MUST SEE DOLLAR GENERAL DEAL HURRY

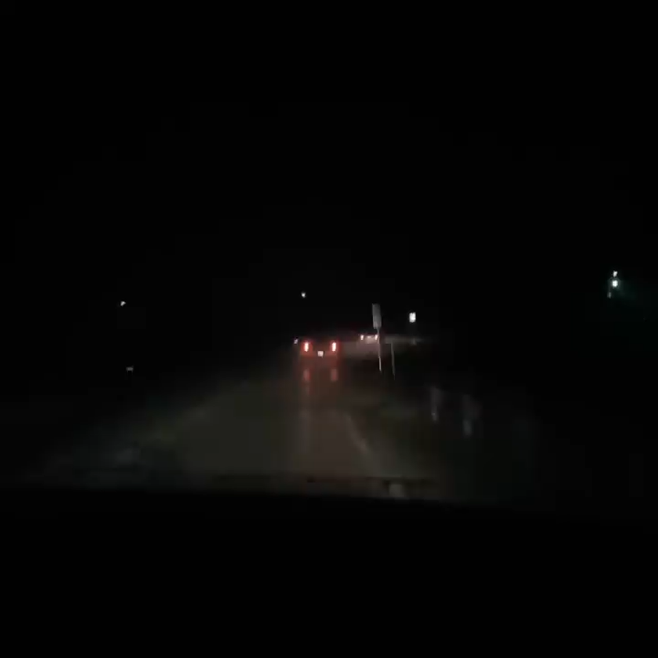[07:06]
Y'all, we're headed home from the baby shower and the weather is so bad.
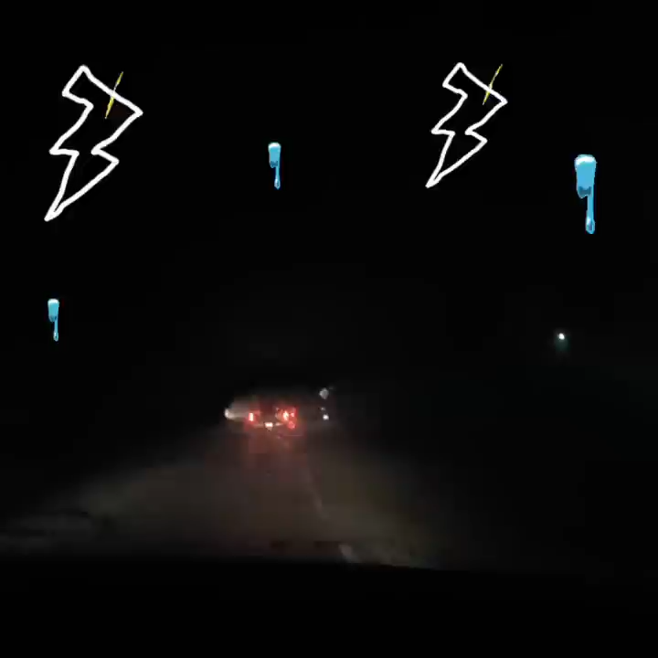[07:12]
We are in a tornado watch, a thunderstorm warning. It is raining and lightning. It is crazy.